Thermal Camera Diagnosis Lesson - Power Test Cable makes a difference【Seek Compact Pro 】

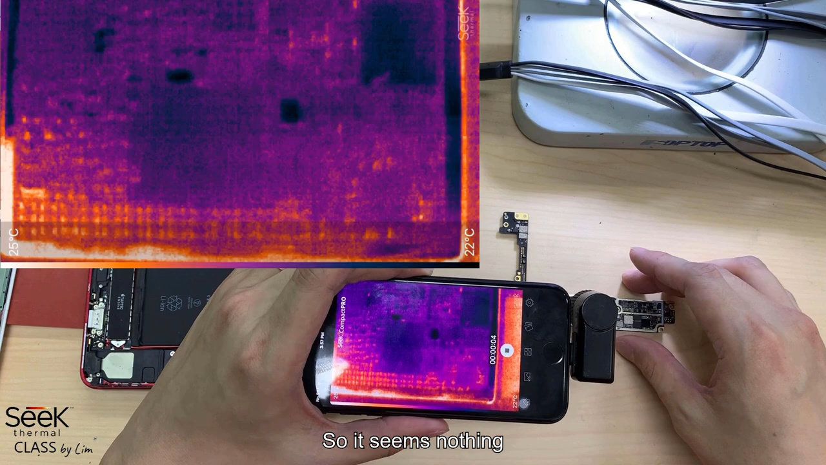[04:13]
On screen: scale bottom 22°C
nothing nothing shot but first so once we plug in the power
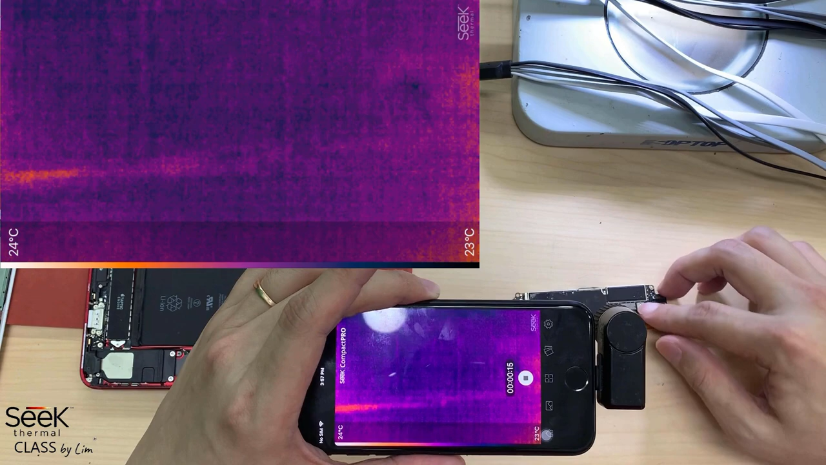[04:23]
you can see immediately
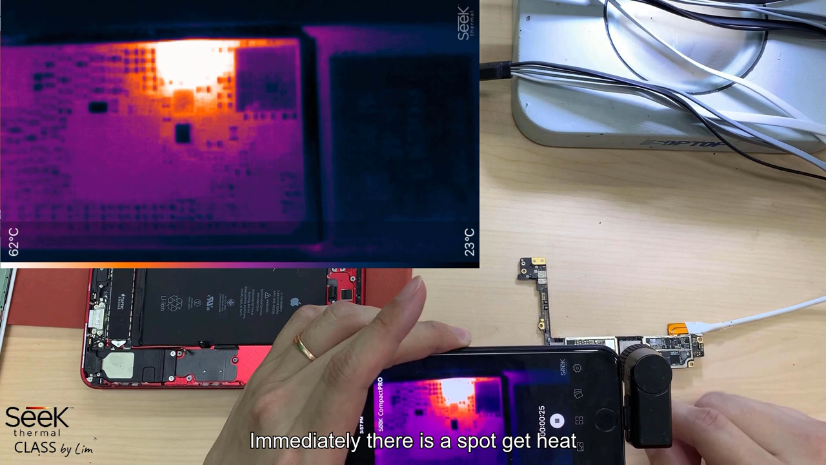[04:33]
On screen: scale top 62°C, scale bottom 23°C
immediately there's a spot to get hit the brightness is overcome all the surrounding this is what I mean this is not okay so let's say I turn off gate okay so it becomes normal right
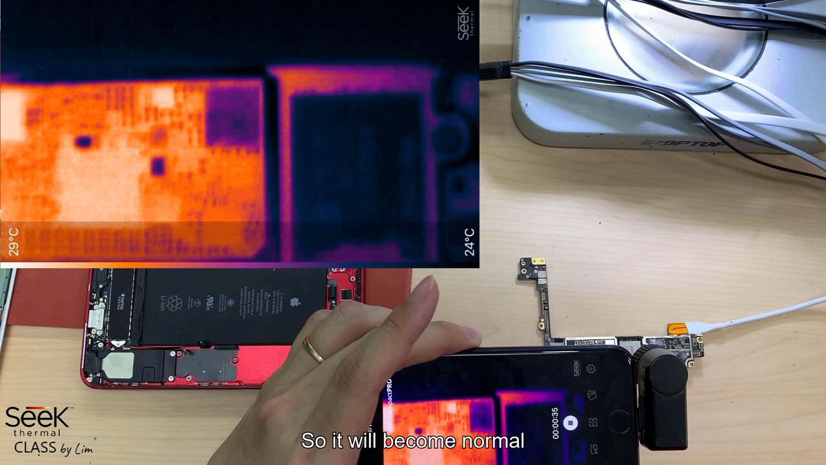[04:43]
On screen: scale top 29°C, scale bottom 24°C
now I'll show you again so if I try to inject 1.0
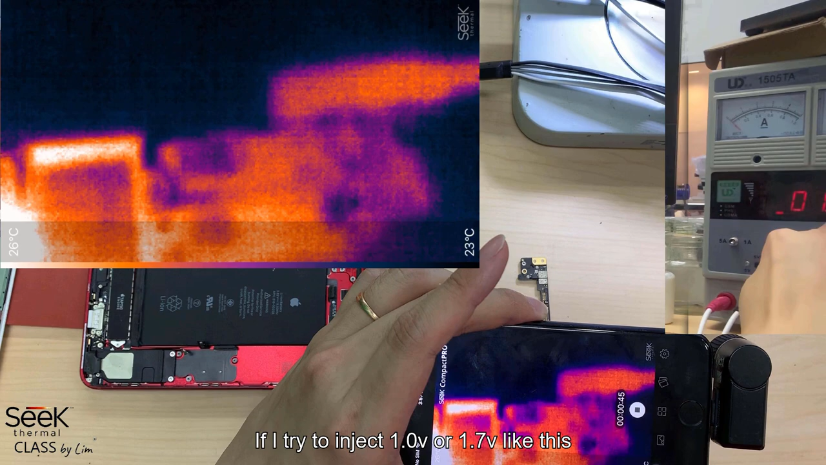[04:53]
1.7 like this you can see the thermal cam totally not detecting
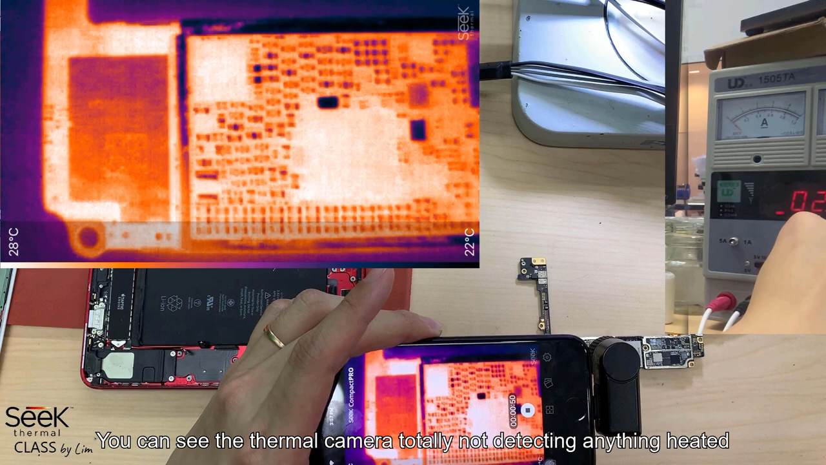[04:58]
On screen: scale top 28°C, scale bottom 22°C
anything the board doesn't draw any power at all because
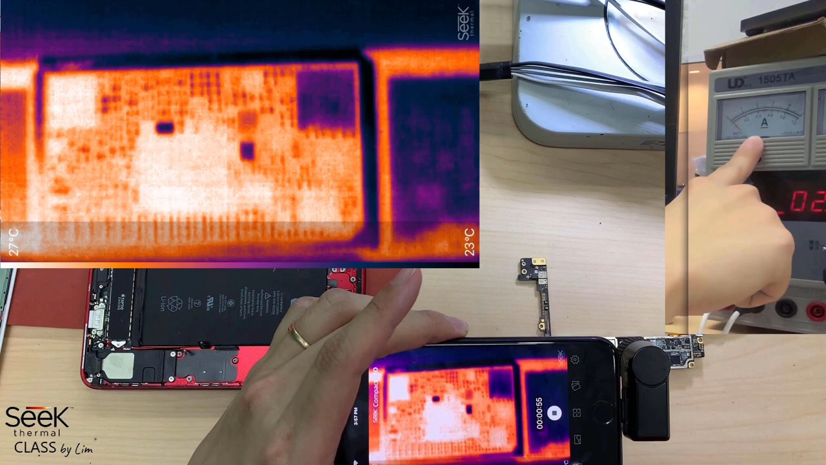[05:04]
On screen: scale top 27°C, scale bottom 23°C
the cable itself the output is fixed okay so now I keep raising the power until 3 point something is still doing nothing and until I give him a 5.0 which is the cable needed let's say I go to 5.0 you see immediately he just shot like this so you can't detect your shit so this is the you see though if I turn it off
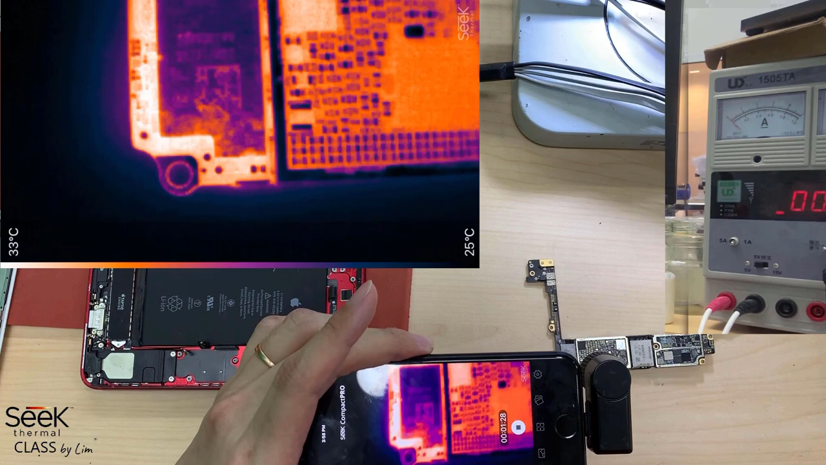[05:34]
On screen: scale top 33°C, scale bottom 25°C
here's the original problem here is the original problem okay we already detected we already found it before we record the video so now I use this cable to put the power in
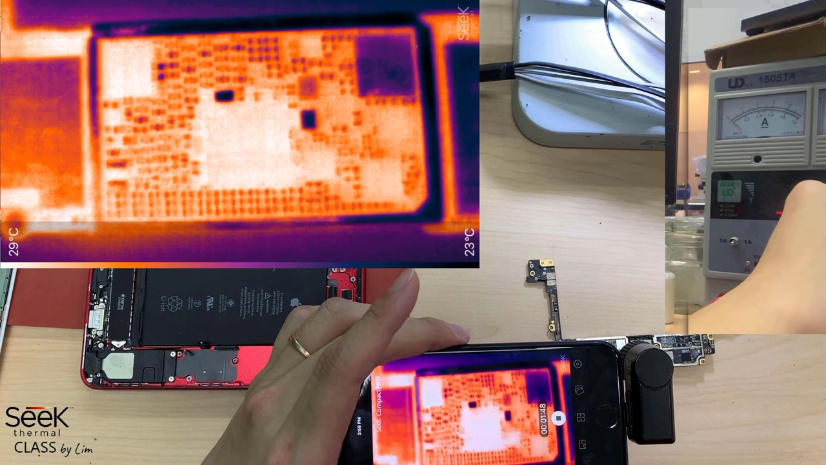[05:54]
On screen: scale top 29°C, scale bottom 23°C
as you can see as you can see the cable is not doing anything unless I give him a 5.0 immediately with the brightness like this so this is why this kind of cable not
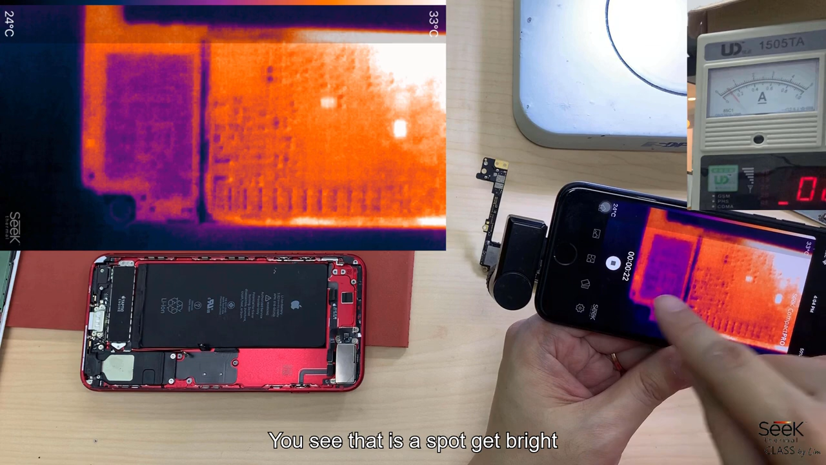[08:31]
On screen: scale top 33°C, scale bottom 24°C
and then raised later again you can see that spot is the problem is the actual problem
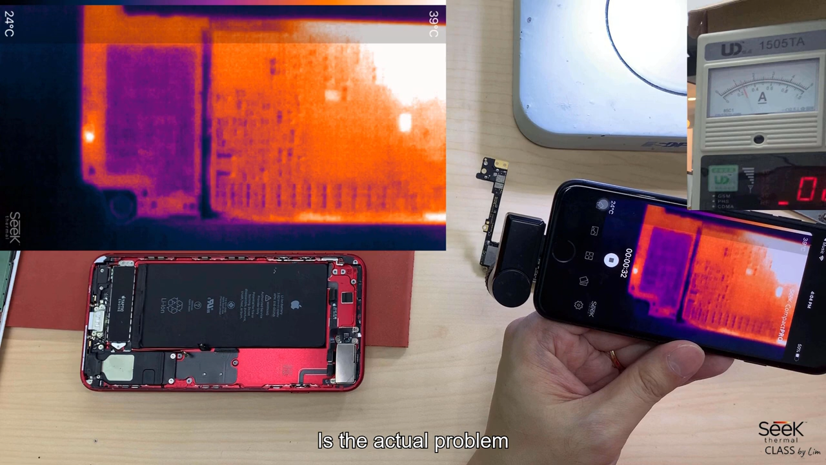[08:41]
On screen: scale top 39°C, scale bottom 24°C
then I get it hotter you see the spot is getting bigger so make that hard to detect which capacitor is the problem this is why we need to lower the voltage in order to see this some people that say it's very hard to detect some minor leaking
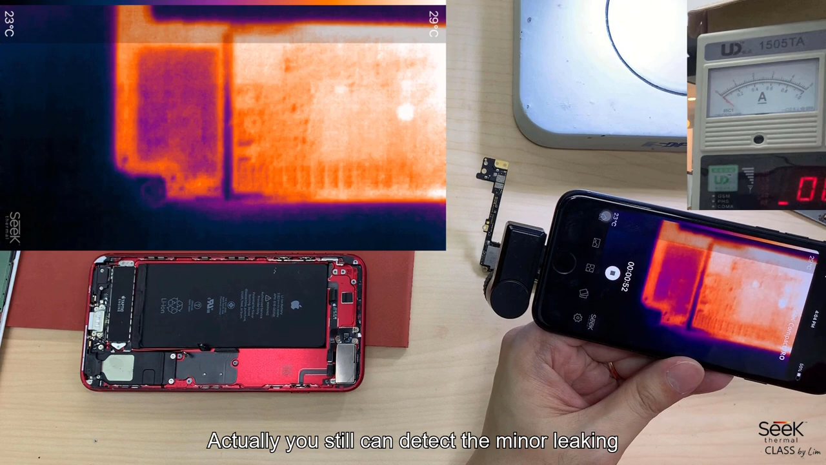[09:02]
On screen: scale top 29°C, scale bottom 23°C
actually you you still can detect the minor leaking even the 10 mA as long you know how to blinking you know how to do the blinking what I mean blinking is I raise the voltage high low high low like that you need the highlight you see like this can you see the blinking this is what I mean
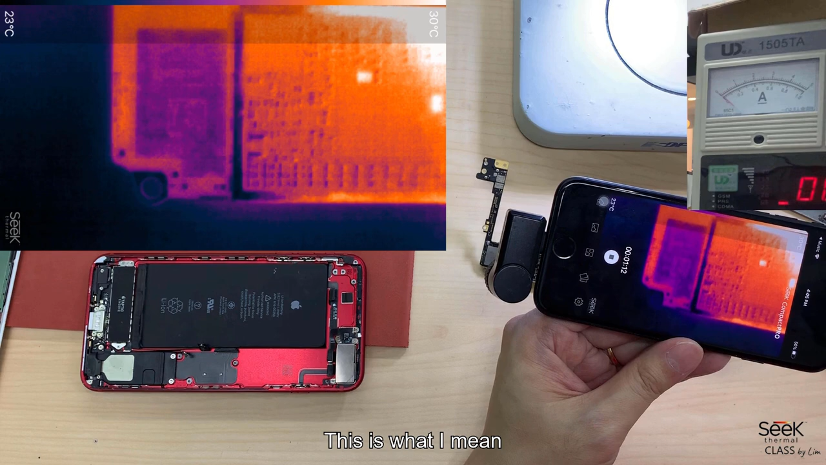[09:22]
On screen: scale top 30°C, scale bottom 23°C
so if you can do this trade you can find out a lot of